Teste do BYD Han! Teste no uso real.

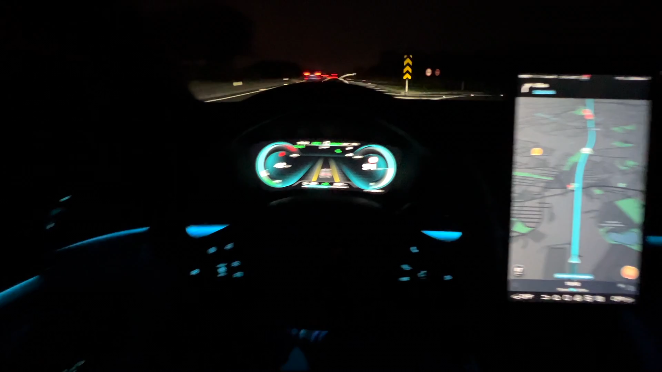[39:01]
Olha que painel de avião, né? Olha esse console. Carro é simplesmente uma nave, galera. Impressionante. Aqui eu tô no modo semi-autônomo, mantendo aí dentro da faixa. Bacana, né? Muito legal o carro. E o farol, né? Olha isso. Farol normal, ele o alto. Bruto, né? Olha.